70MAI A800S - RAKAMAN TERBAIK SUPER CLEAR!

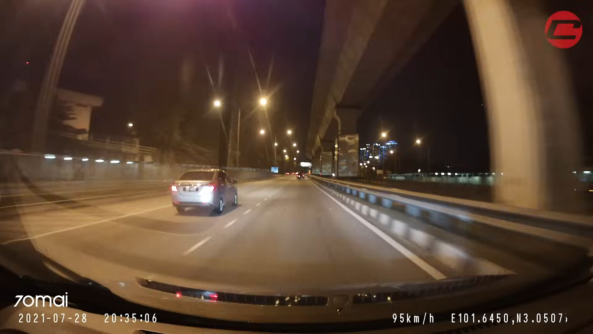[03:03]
Okey, memang digital camera problem dia sebelah malam, tapi yang ni insya-Allah okey. Paling penting sekali, dia shoot dalam kualiti 4K, okey, 4K. So, tak cukup dengan tu lagi, macam mana nak dapat 4K yang bagus?